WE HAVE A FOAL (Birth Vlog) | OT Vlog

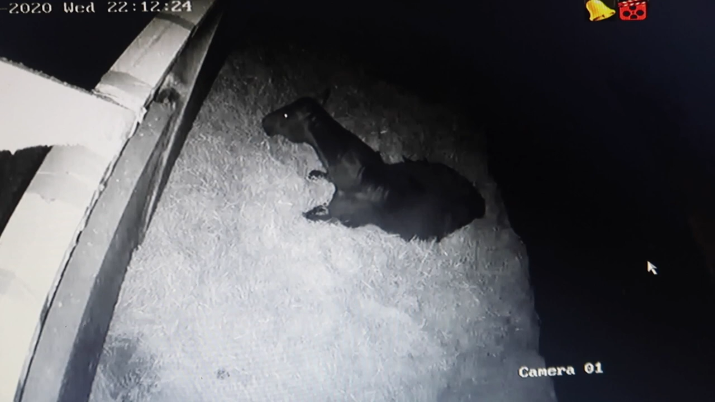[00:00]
It's late. Oh, I can see her. She's starting to heavy breathe. This is it.
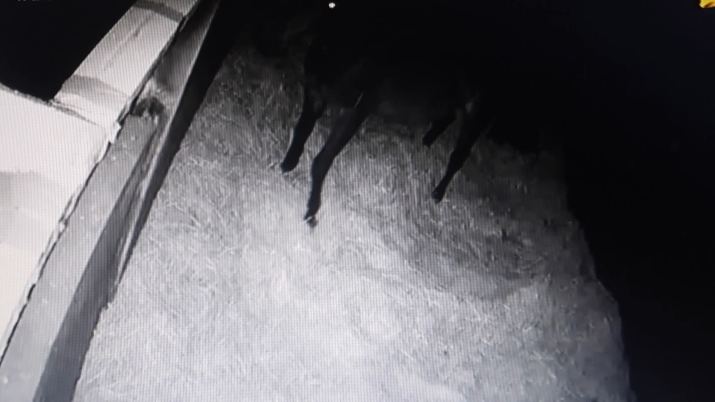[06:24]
Oh my God, I can't believe it. I can't. There it is.
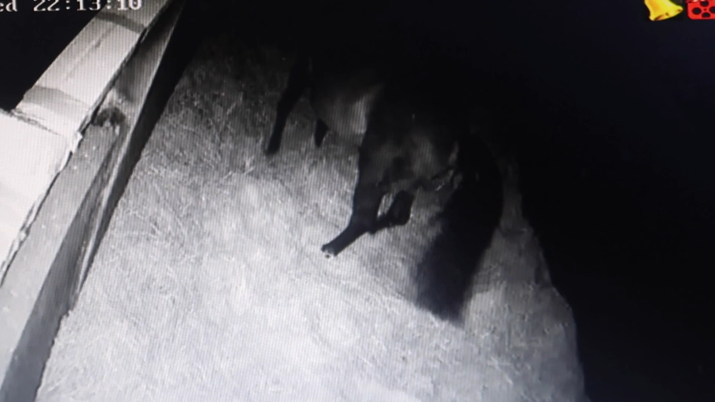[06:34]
Good girl. Good girl. Is this normal?
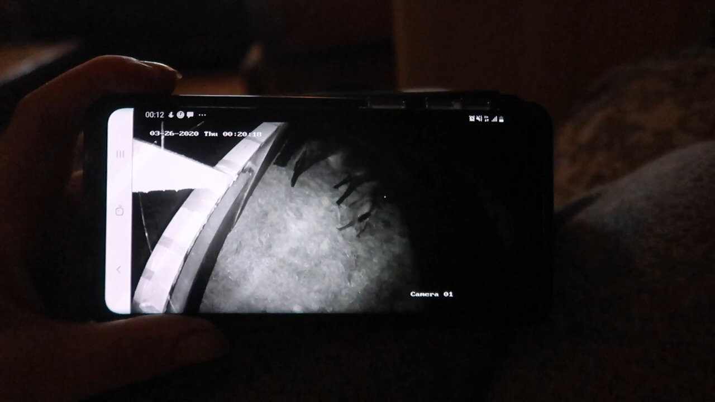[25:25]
So he was just lying down, and she made him get up.